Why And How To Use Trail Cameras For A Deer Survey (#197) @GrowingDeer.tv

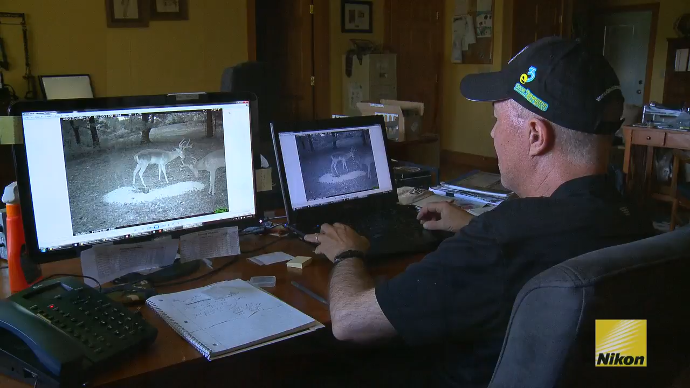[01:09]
I've been working with trail camera surveys for almost 20 years and over time we've refined our steps and how we use the cameras and what we use as an attraction to get the best results with the least effort we can.